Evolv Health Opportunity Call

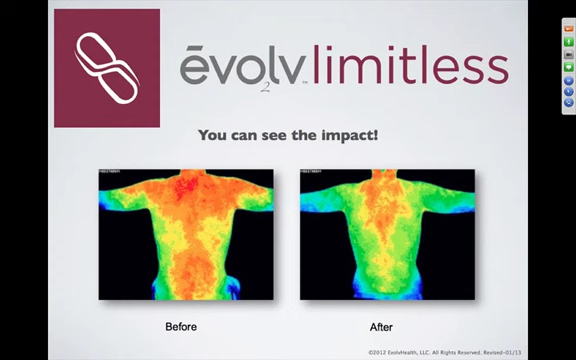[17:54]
all red and orange or if you take beats, you're clearly more green and blue, which. And the inflammation's not as bad. I'm no doctor, but I'd rather be green and blue rather than red and orange. So, hey, that's proof right there. Oh, my favorite.